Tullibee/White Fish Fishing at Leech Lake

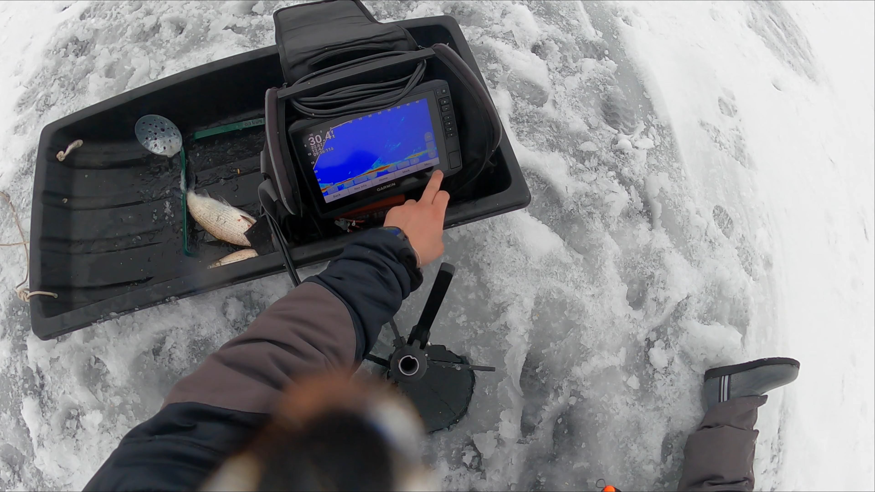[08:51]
wait, should I just see you? Oh, Malo, wait, is that Malo? Malo, that's a fish, right? What? Oh, dude. Yo. What the hell? Dude, that is a good fish.